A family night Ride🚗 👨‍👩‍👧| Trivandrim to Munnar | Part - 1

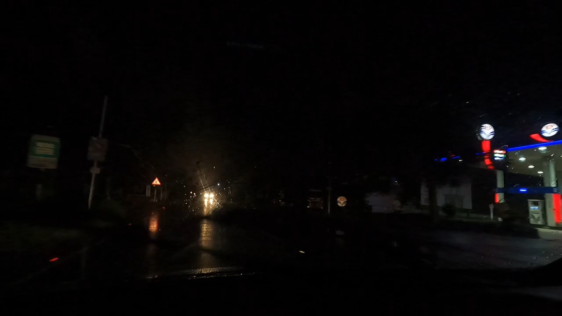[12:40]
മണി ഇപ്പോൾ 12:30 ആയിട്ടുണ്ട്. നല്ല അടിപൊളി ട്രിപ്പാണ്. അത് മഴയത്ത് ഇങ്ങനെ പോകുമ്പോൾ വേറെ ലെവൽ ഫീലാണ്.
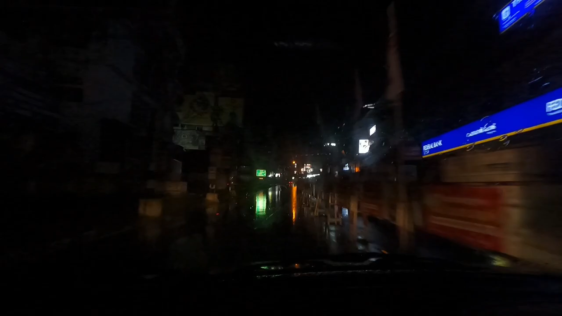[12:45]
ഓ നല്ല മഴയാണല്ലേ എൻ്റെ അമ്മോ, കട്ട മഴയാണ് ഗൈസ്.